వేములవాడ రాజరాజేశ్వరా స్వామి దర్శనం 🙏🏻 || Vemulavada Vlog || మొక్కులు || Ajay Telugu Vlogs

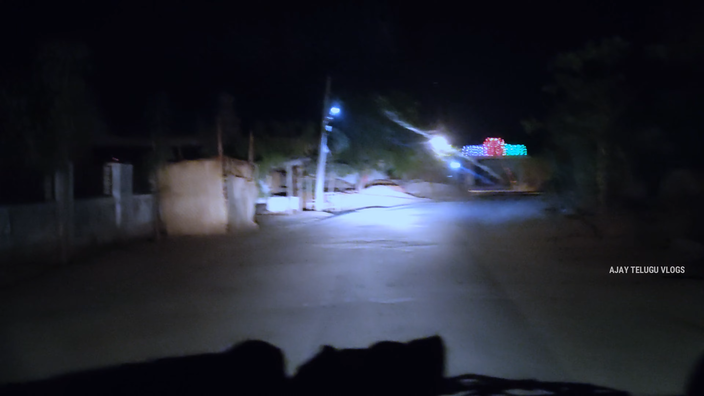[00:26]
So guys, we are back again to Vemulavada.
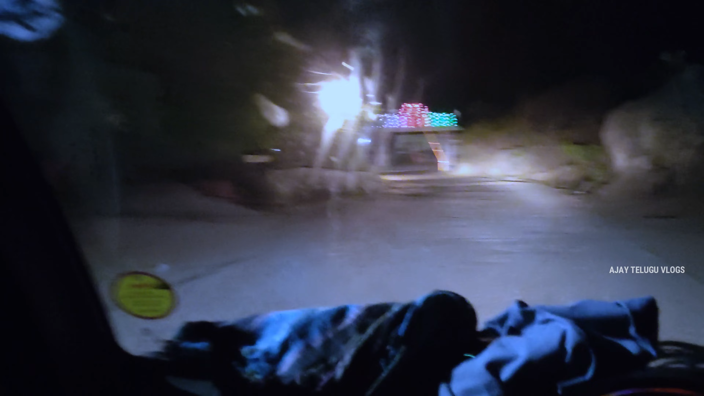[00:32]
సో జర్నీ స్టార్ట్ అయిపోయింది వెమ్లవాడకి. సో నేను మార్నింగ్ అని పడదాం అంటే ఇక్కడ లైట్ లేదు. ఇప్పుడు ప్రజెంట్ టైం 1:20 అవుతుంది.